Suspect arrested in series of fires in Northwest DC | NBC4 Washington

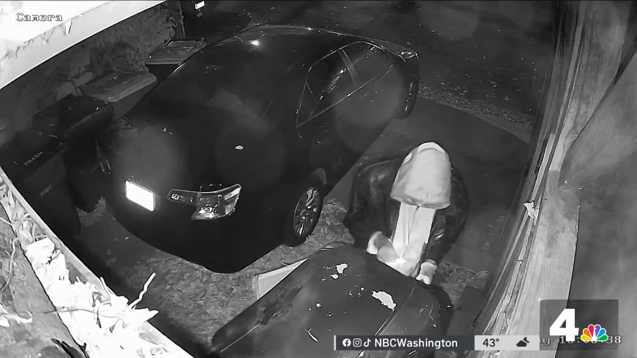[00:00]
New video shows the moment an alleged arsonist sets a fire and takes off.